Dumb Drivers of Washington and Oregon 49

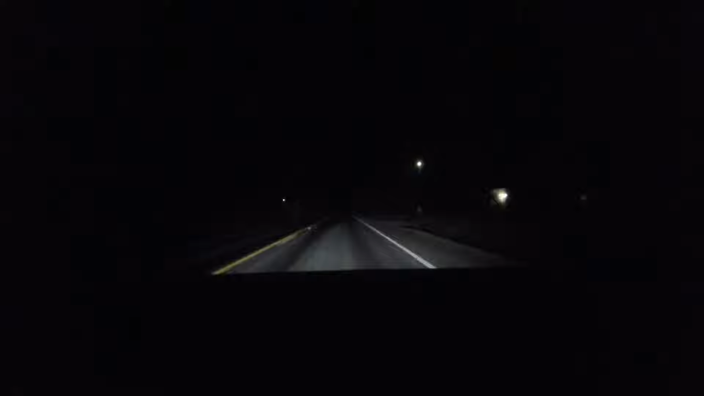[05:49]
That one's running with what looks like driving lights. Doesn't even look like actual fog lights or anything. And it's not even foggy. You're only supposed to run fog lights when it's foggy. Does it look like it's foggy?